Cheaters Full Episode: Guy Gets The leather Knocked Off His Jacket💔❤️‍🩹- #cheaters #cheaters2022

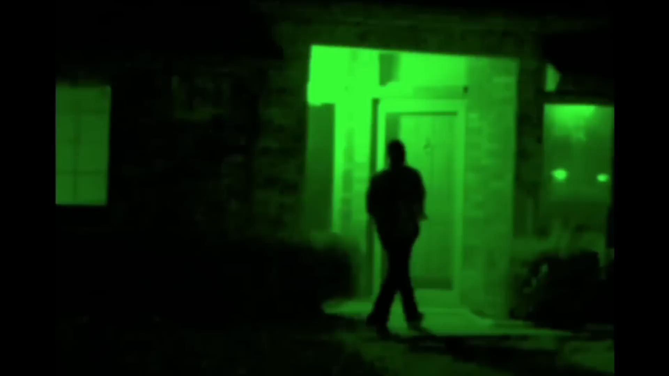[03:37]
by your home at your house it appears that he was expected man